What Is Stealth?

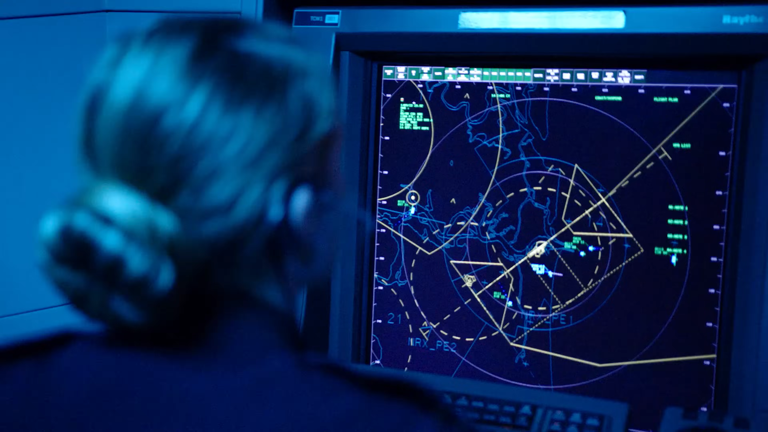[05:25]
Time delay, by measuring the time it takes for the signal to return, the radar can calculate the distance to the object.
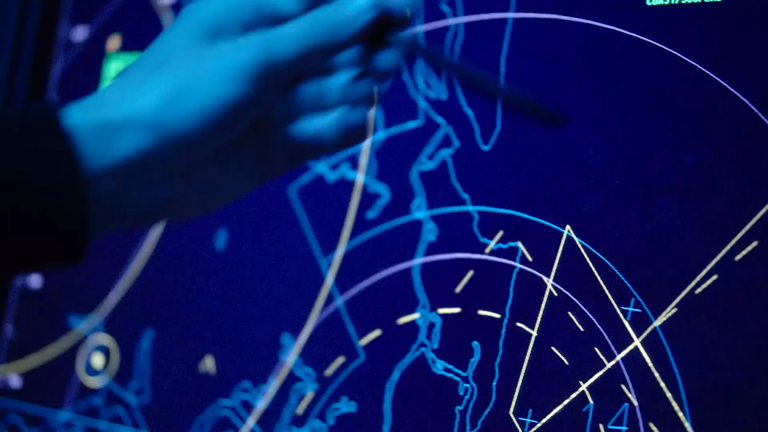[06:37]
By continuously emitting and receiving signals,
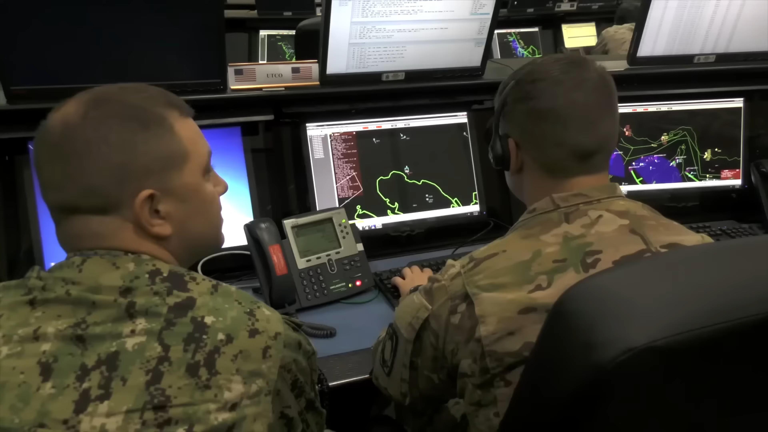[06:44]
This information is then processed by the radar system software to create a display showing the location,
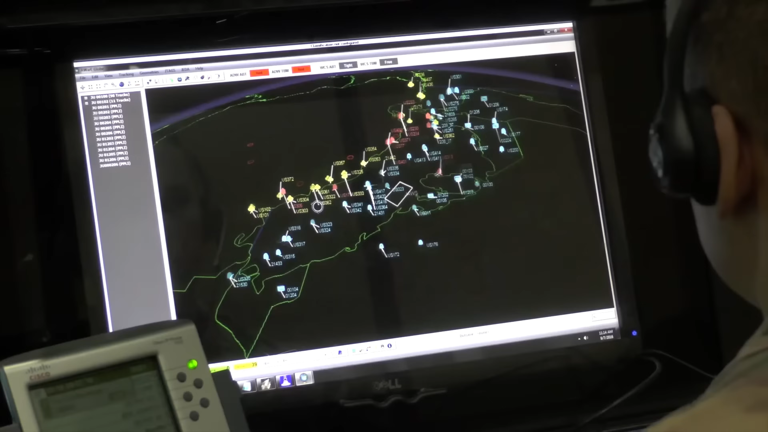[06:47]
distance, direction and speed of detected objects.
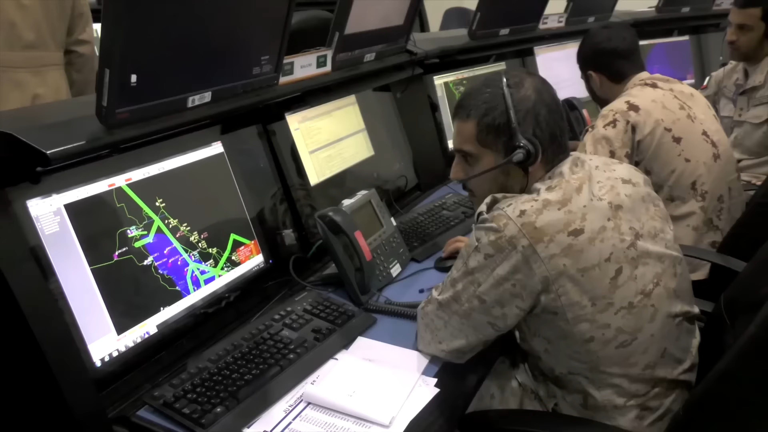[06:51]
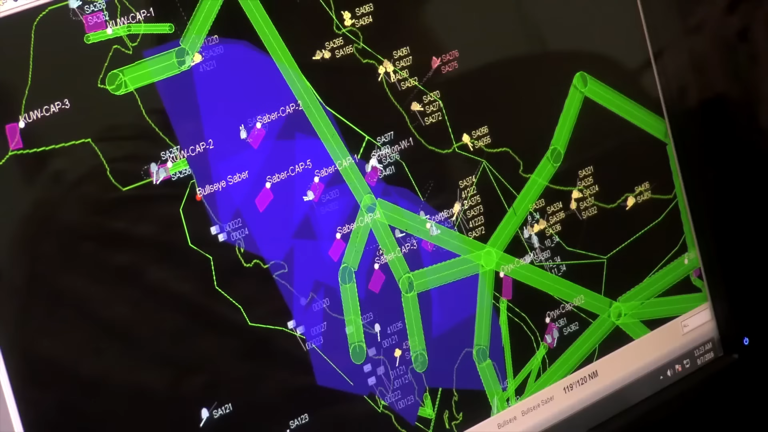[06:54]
This display is typically seen by radar
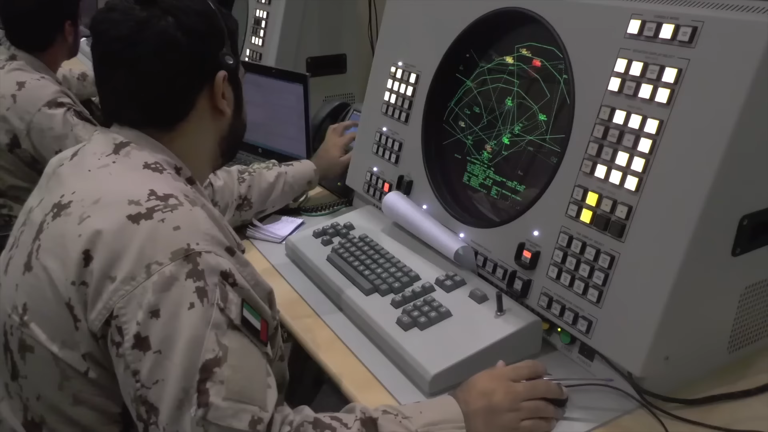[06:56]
operators who can then interpret the information for situational awareness.
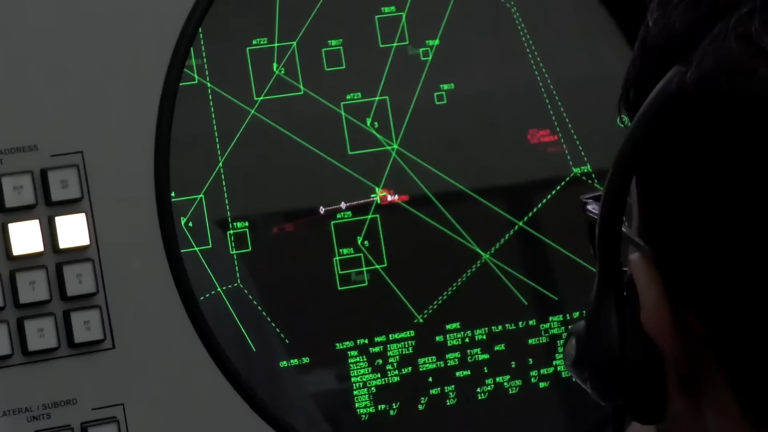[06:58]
If you reduce the radar return, you can make this much much harder for the operators to detect your aircraft.